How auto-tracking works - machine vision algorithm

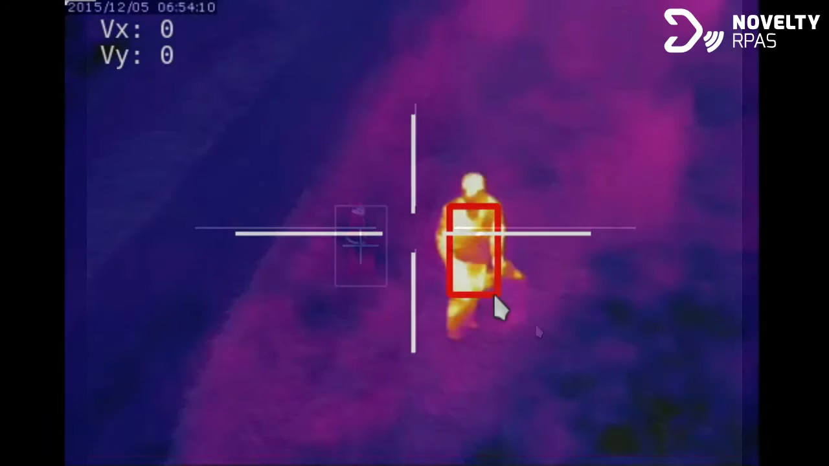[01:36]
The algorithm is so versatile that it enables tracking targets recorded by a thermal imaging camera.
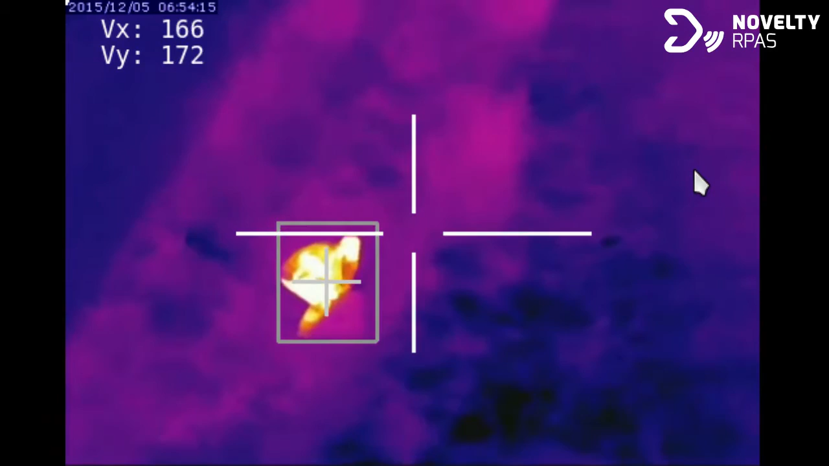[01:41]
Target data can be transformed into camera rotation or even used for controlling the motion of UAV.
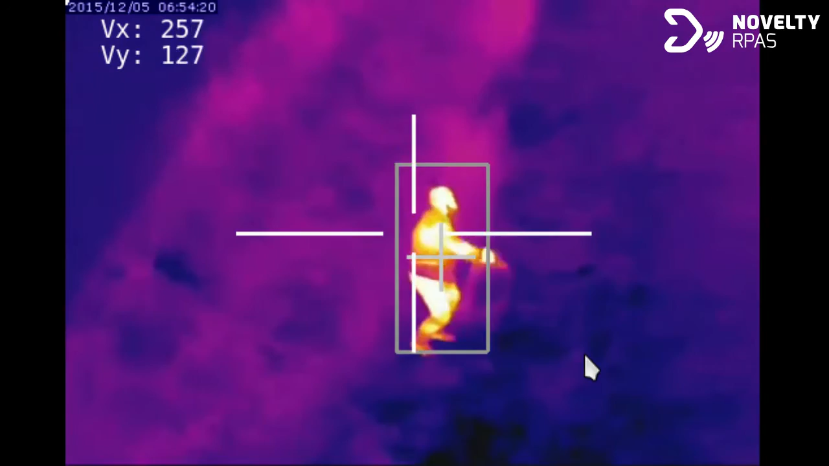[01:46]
All the calculations are performed on board,
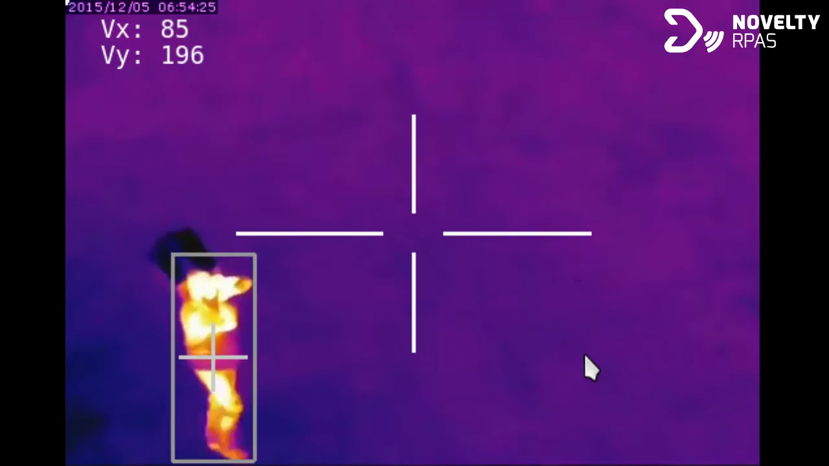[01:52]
so hardware requirements for ground control station are limited to minimum.